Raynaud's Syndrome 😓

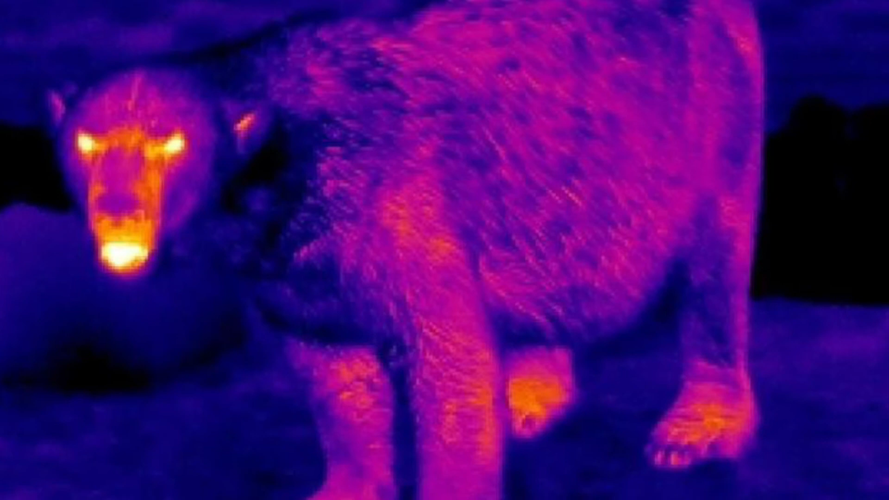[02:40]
Thermal cameras detect the heat lost by a subject or a body as infrared?